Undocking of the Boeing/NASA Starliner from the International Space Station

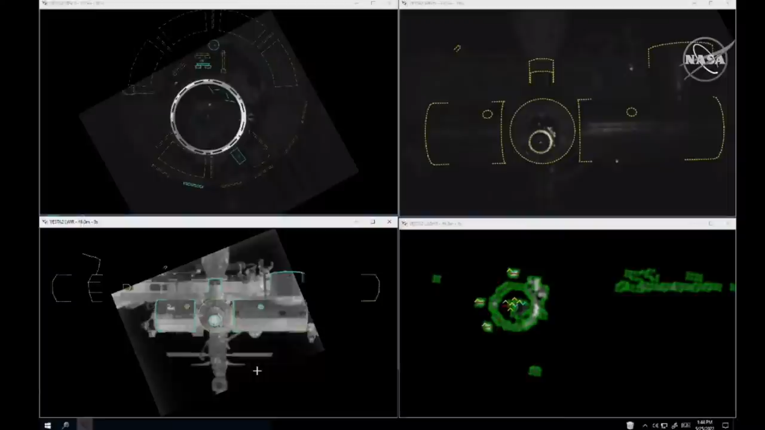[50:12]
Starliner now crossing 50 meters away from the International Space Station.